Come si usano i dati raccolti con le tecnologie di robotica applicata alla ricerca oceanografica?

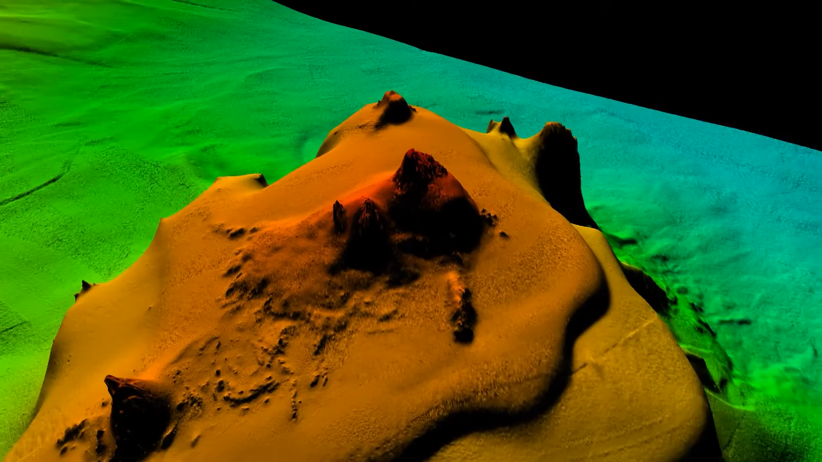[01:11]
Grazie a questi modelli noi definiamo dei siti dove c'è un tipo di fondale adatto ad ospitare la specie che ci interessa.